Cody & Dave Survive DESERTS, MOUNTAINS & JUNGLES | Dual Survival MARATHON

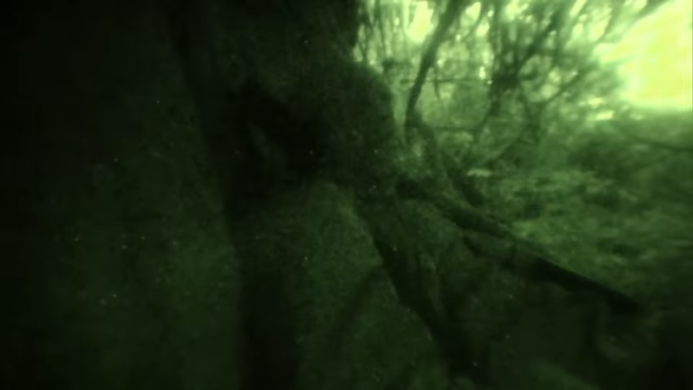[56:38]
It's a huge bonus to find this.
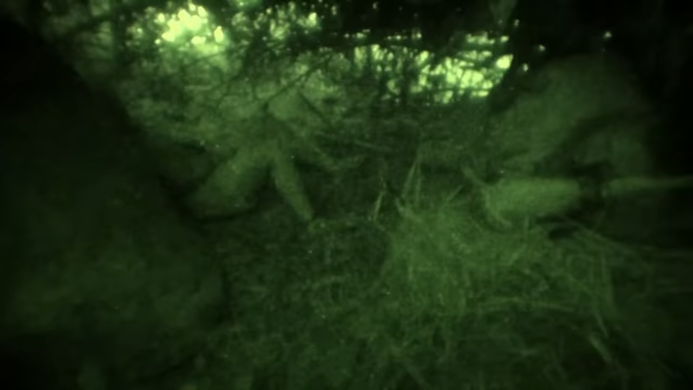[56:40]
We've got a place that we can shelter up for the night.
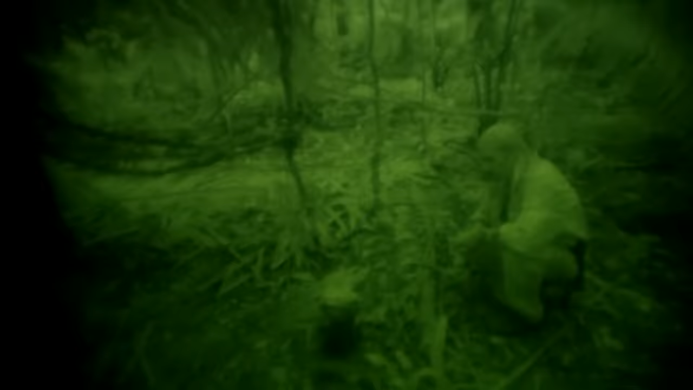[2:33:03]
Hey man, since I choked on fire,
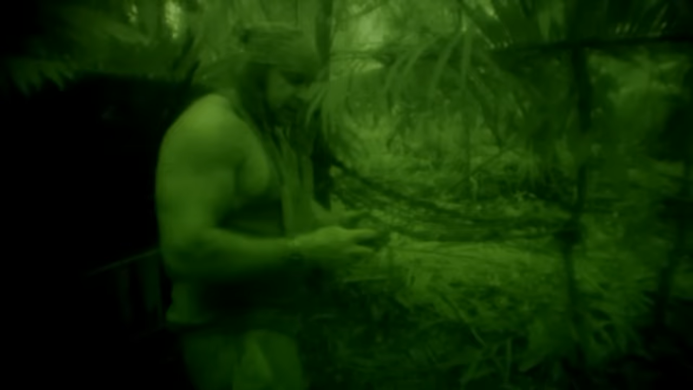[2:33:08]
take half of these jackass bitters for some insect repellent.
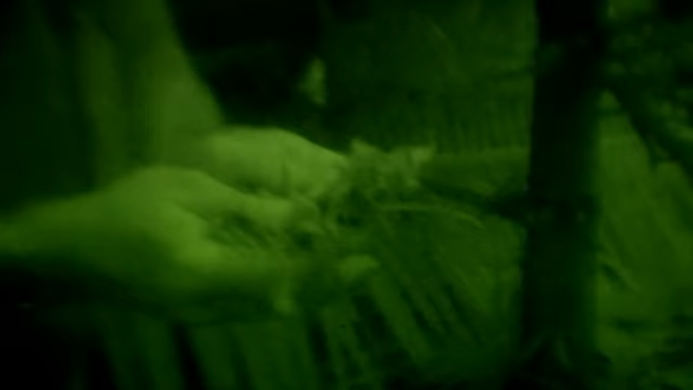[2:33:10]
You've been holding out on me today, man. Good thing the bugs haven't been bothering me too bad.